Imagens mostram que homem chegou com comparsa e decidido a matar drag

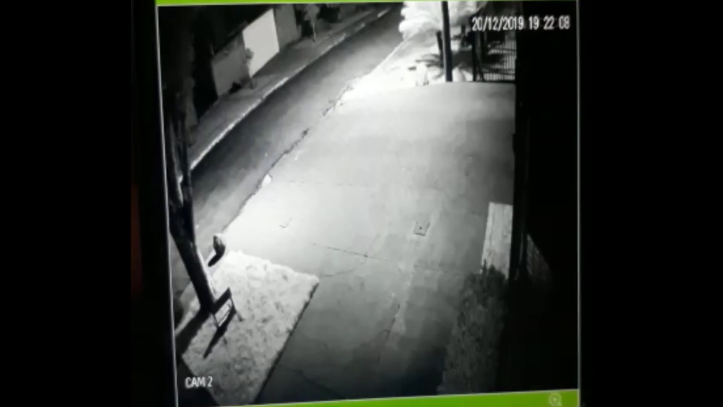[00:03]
né? Cara do tema, depois mostra o tema, encontra dele, mostra ele. Depois a cabeça é esse aqui, de frente, aí o outro é abaixo. Depois o outro também, depois o outro também, volta com ele. Mas enfim, o outro demora.